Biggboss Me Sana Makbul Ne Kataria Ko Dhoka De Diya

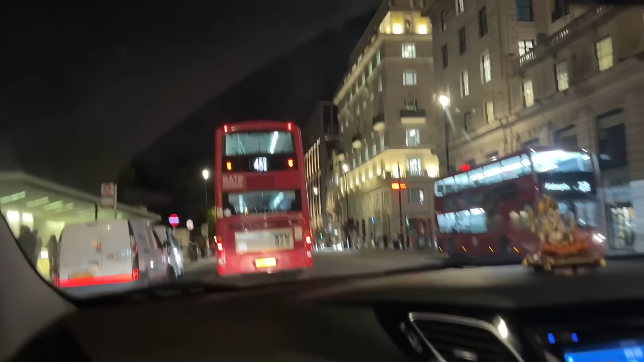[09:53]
ये चल रही मेरे आगे भाई। बिल्डिंग कितने साल पुरानी है?
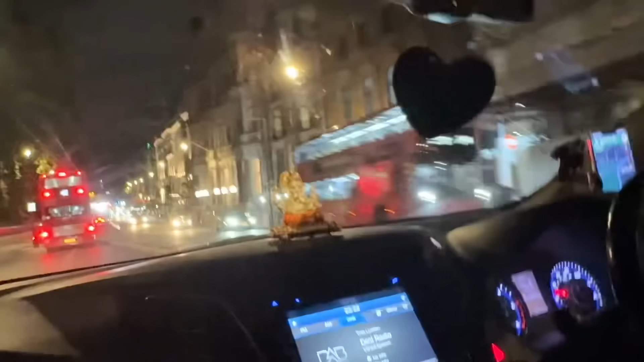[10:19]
अच्छा, ये कौन सा पत्थर लगा रखा है यार? ये हम अपने घर में क्यों नहीं लगा रहे पत्थर? ब्रिटिश मार्बल लगता है।